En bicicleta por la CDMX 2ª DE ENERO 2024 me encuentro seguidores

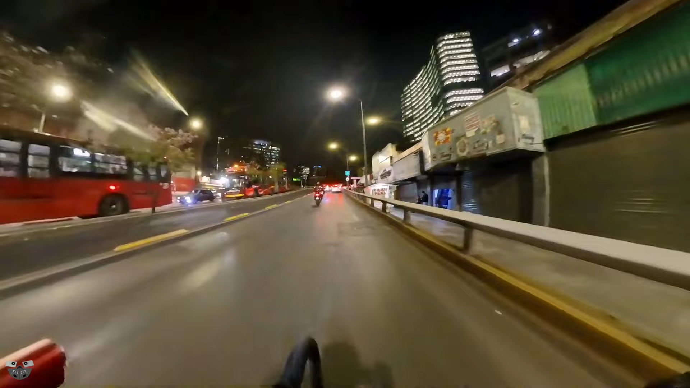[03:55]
Es el tráfico cochista. Tráfico. Nada más.
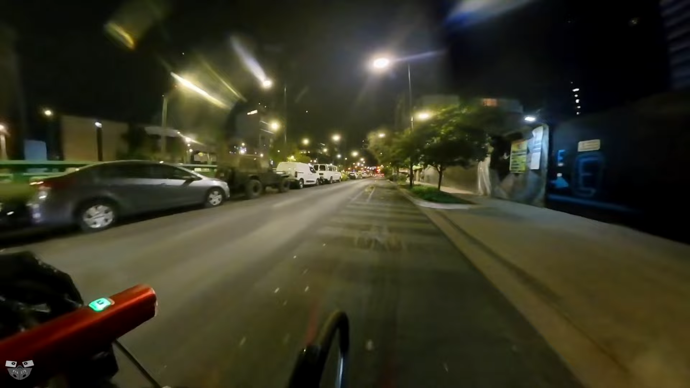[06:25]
Avenida Chapultepec. Sí, que había Chapultepec.